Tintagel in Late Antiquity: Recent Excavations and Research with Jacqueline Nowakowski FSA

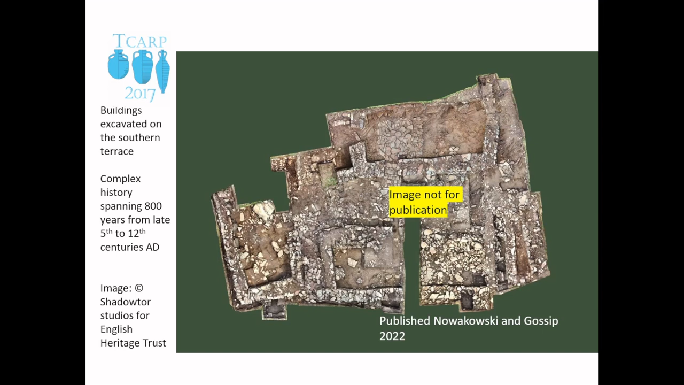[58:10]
But we've got, as you can see, the outlines of stone walls of buildings, both on the left-hand side of the slide and right at the top. The walls that you see at the bottom are a bit more complicated because they're not, they're not, they're actually walls that appear sequentially. They're not part of a single coherent building. These are the buildings.